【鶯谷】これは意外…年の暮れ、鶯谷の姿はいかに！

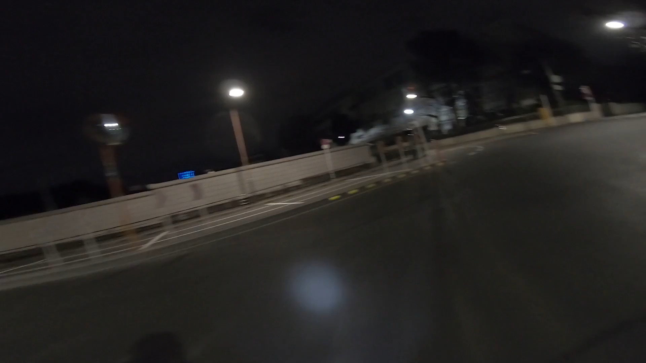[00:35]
ことと井通りに向かって進んでいます。この先に JR うぐいす谷駅南口があります。